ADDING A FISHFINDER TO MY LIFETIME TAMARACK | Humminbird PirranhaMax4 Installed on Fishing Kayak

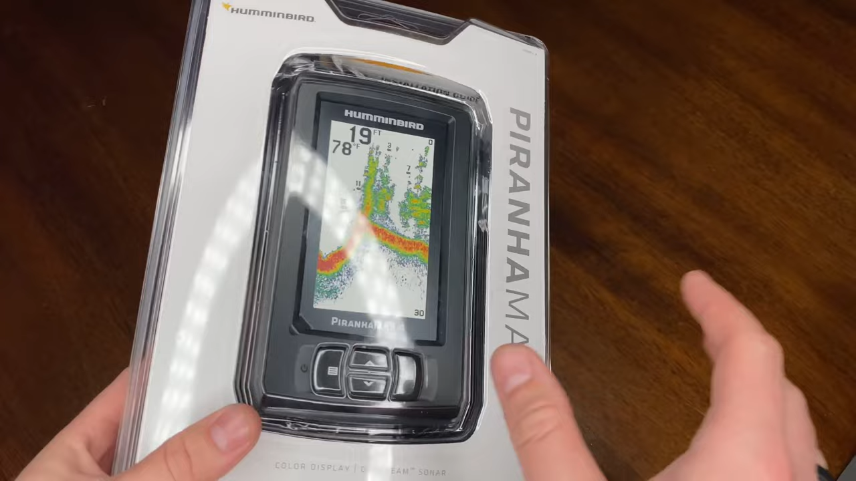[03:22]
box everything haven't touched it it's what it comes like in the packaging I guess like my first initial impression is I kind of expected it to be smaller you know especially because if it's got just barely over a four inch screen you know diagonal you know I mean that's still a pretty good size screen but like this bezel is actually quite a bit wider than I was expecting
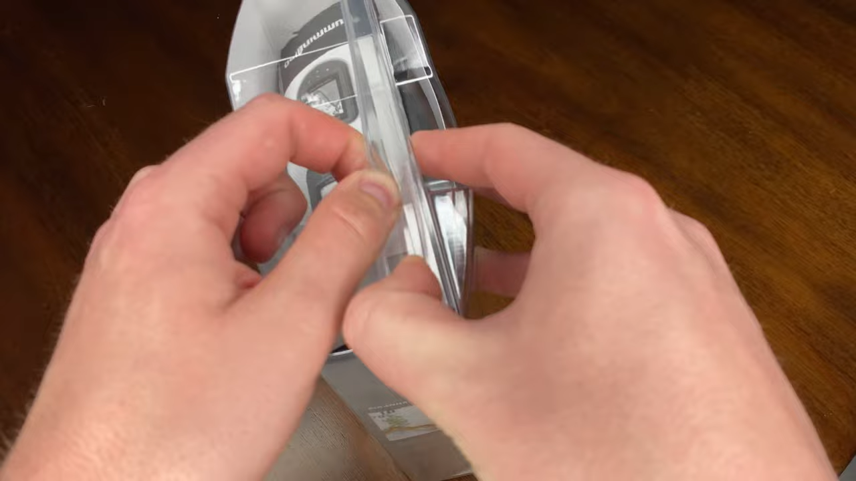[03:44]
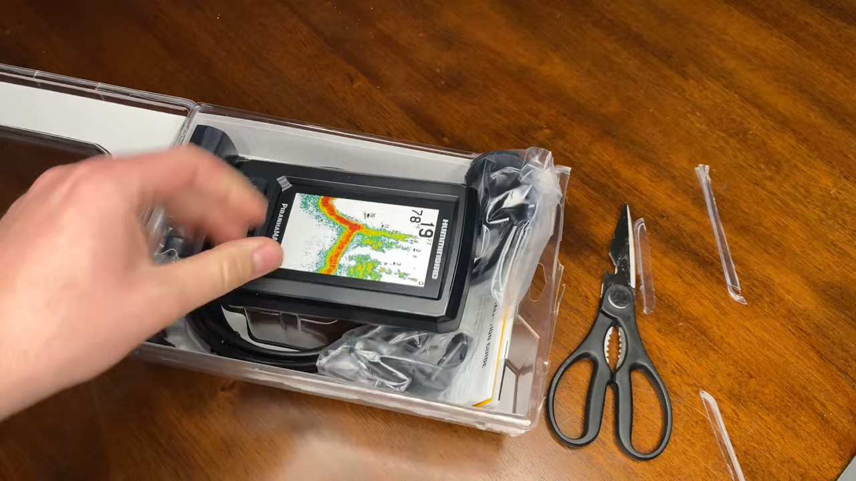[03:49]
there we go this is the box open and here is the unit itself um like I said a little bit bigger than I was expecting
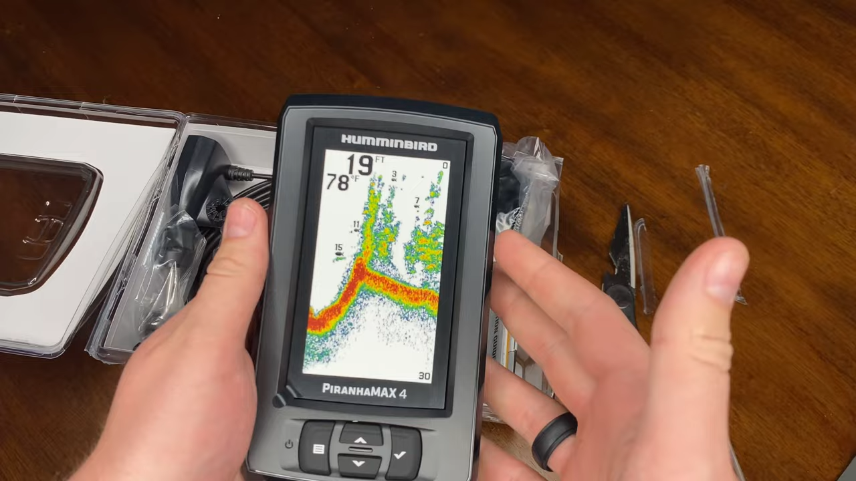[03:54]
On screen: water 78°F
not a big deal whatever um the buttons are here the buttons are actually
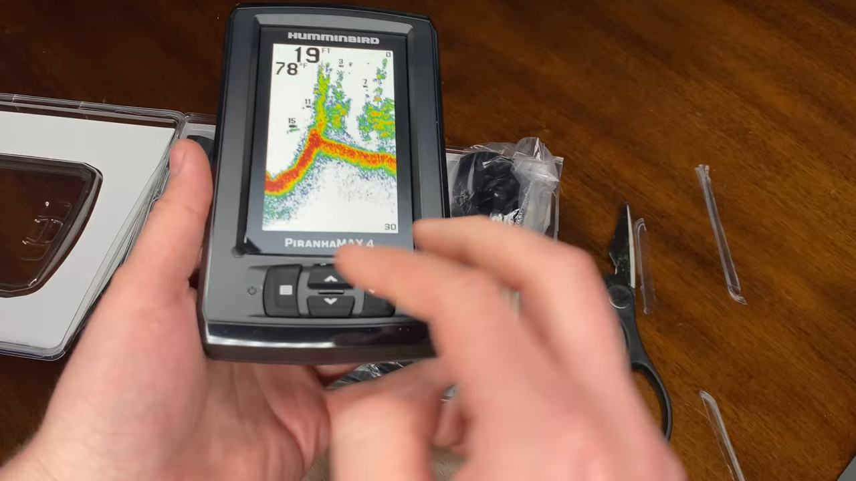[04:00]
On screen: water 78°F
pretty nice they feel feel quality I don't know they don't feel like anything cheap